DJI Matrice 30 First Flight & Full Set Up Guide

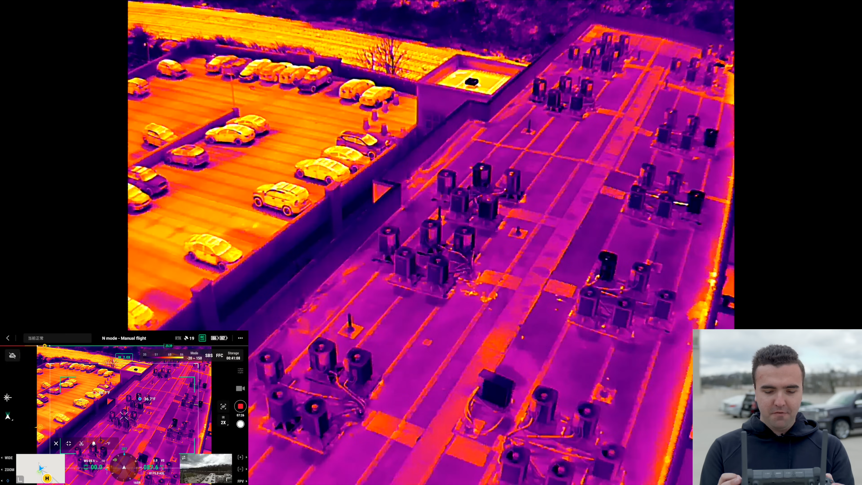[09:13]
Now, of course, we've got a couple of different palettes that we can use. And being my first time using this pilot application, let's see.
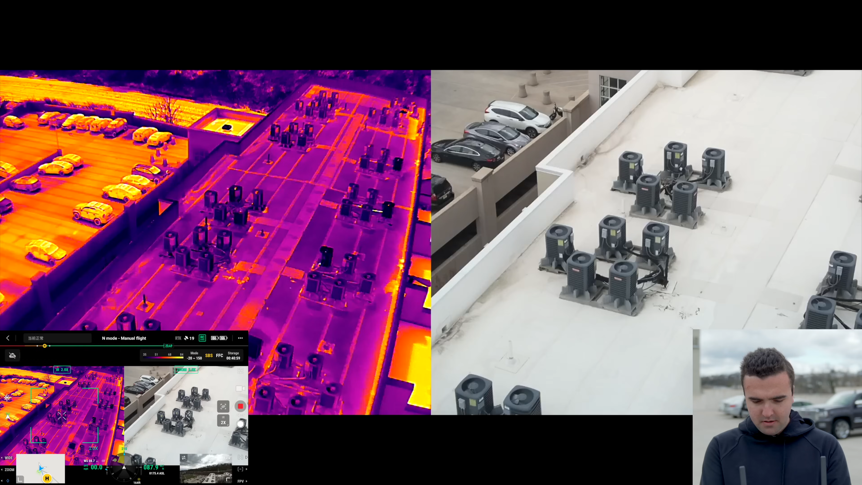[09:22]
So we can do side by side, which is great. Calibrate the FFC. And I'm just wondering here if we can change our color palette. So there we go.
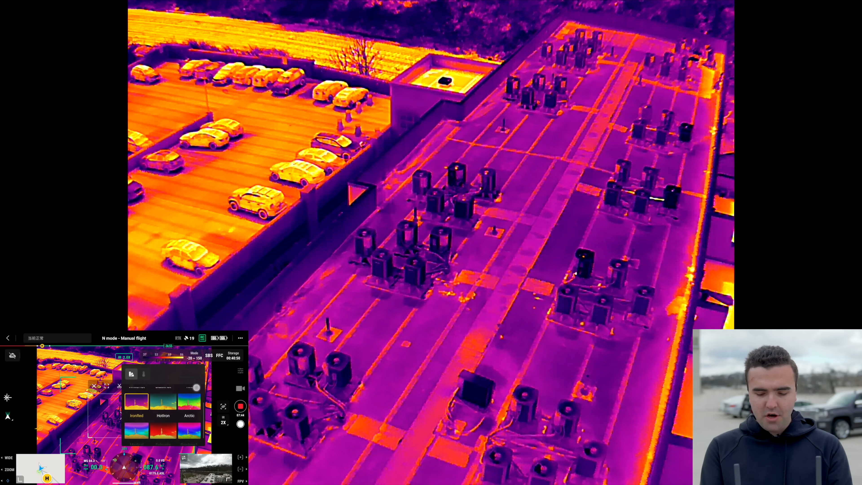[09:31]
These are all the color palettes we're used to seeing. I typically like using white hot, in my opinion.
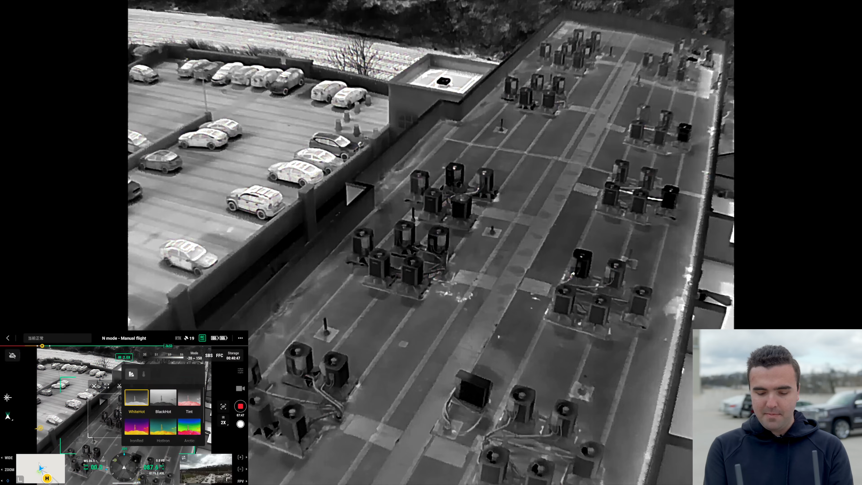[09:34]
That's just the best for what I found. And the resolution is really great on this camera.
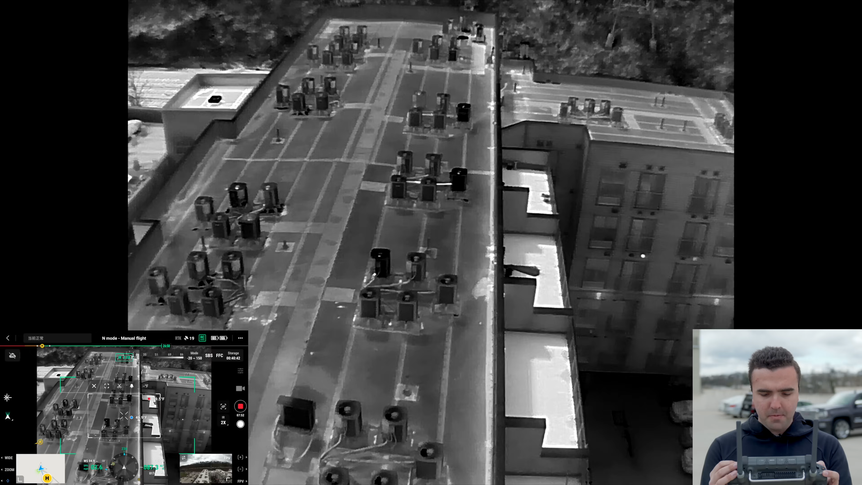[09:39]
It's showing us our maximum and our minimum temperature within this predefined area,
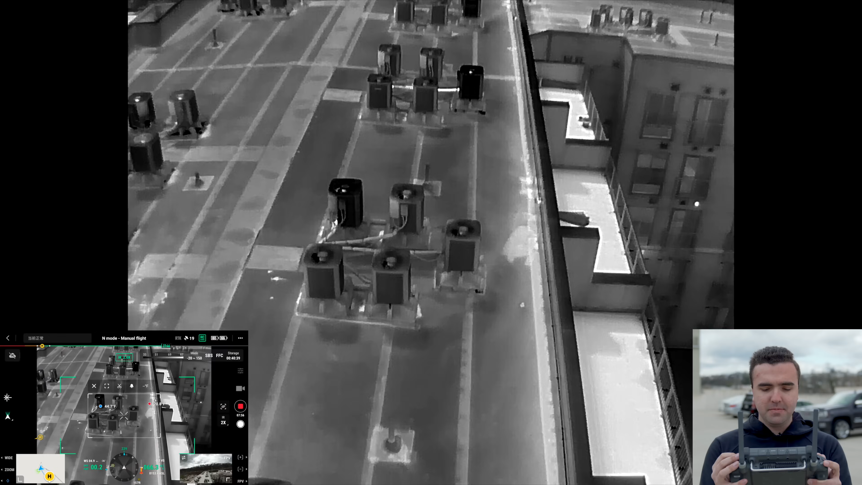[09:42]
which we can actually make larger. So from here, it's going to show us the average temperature. It's going to show us the minimum temperature and the maximum temperature, which is really great for just logging information. And I'm sure that you guys are going to be able to see the video much better on your screen and the full resolution than I am here just looking on the on the remote controller.
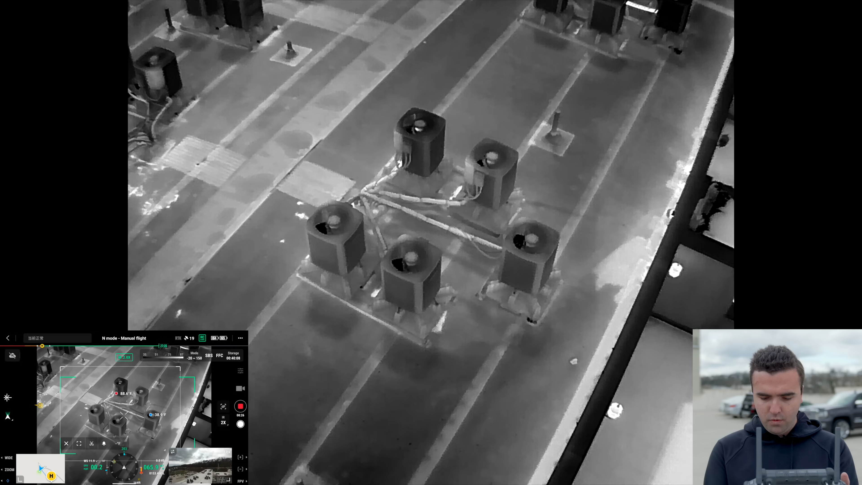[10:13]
There we are. Minimize that and we'll minimize the map. There we are.